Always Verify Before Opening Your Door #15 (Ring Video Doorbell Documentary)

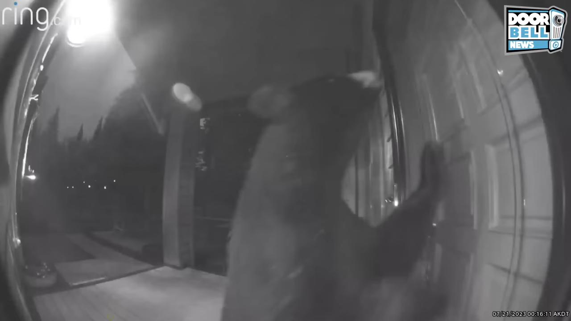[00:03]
Anchorage, Alaska. Check this guy out.
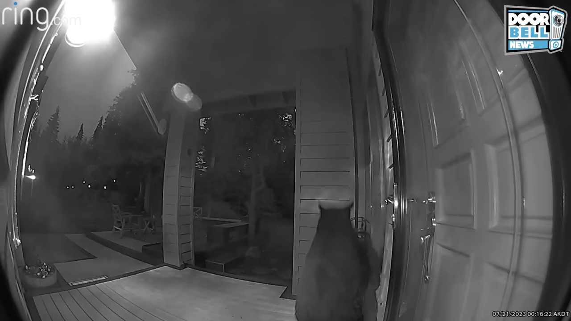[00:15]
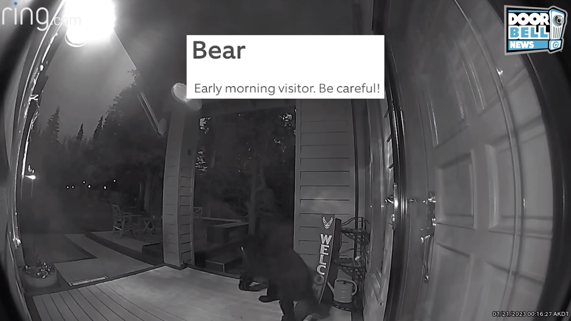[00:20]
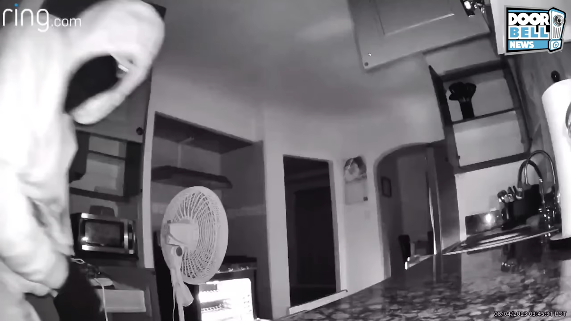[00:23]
Los Angeles, California. So this guy snuck through a fumigation tent.
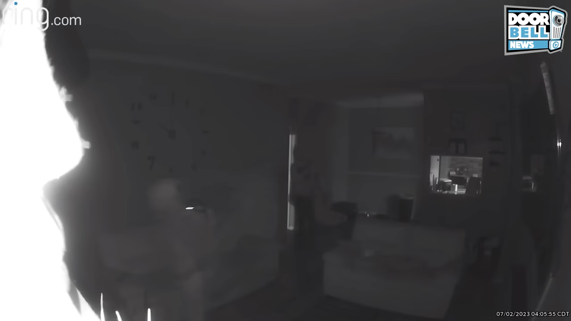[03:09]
Houston, Texas. Looks like this trio got inside someone's house.
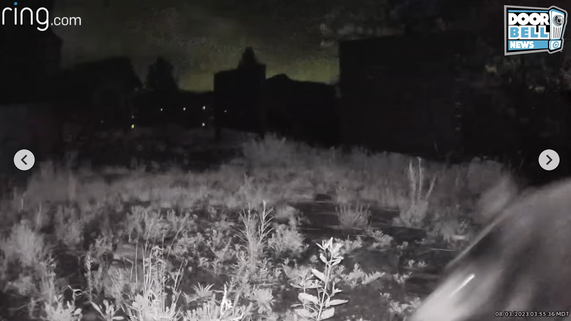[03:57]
Estes Park, Colorado. That's a big one.
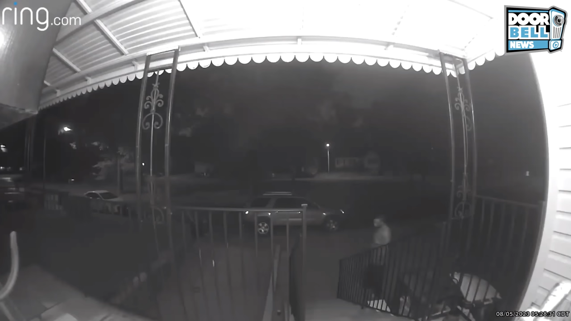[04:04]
St. Louis, Missouri. Check this guy out. Check out that eye.
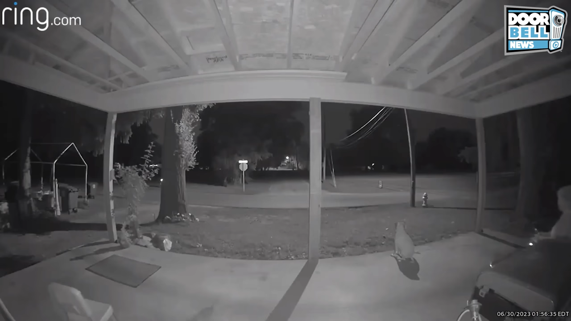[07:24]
Fort Wayne, Indiana. So this lady's dog spots a coyote, but she stops him from chasing after it.
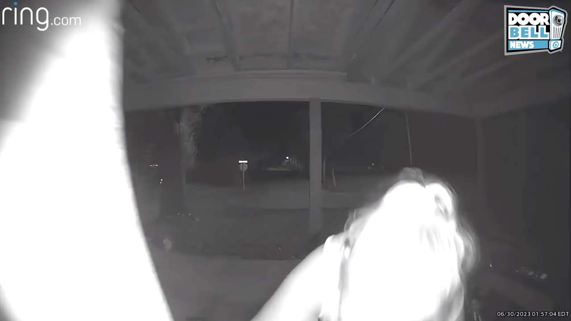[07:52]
Holy shit. Go. Oh my God. Oh. Yeah, better be on the lookout for those coyotes.